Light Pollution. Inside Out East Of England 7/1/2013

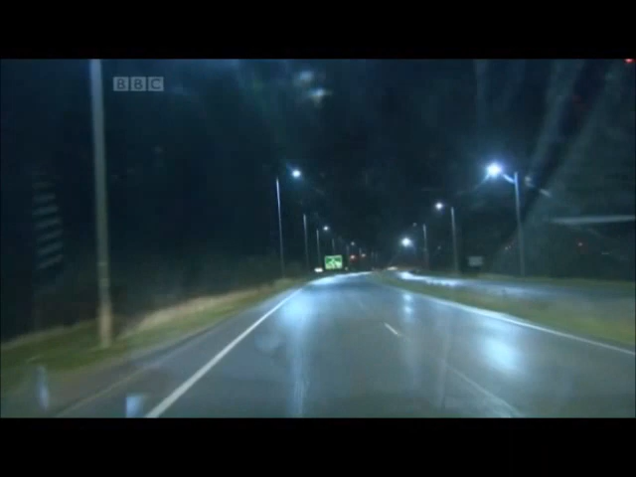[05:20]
and the future is white out of town too in many parts of our region this is the a 140 in suffolk white led lights are happily breeding and campaigners against light pollution want councils to go further down that road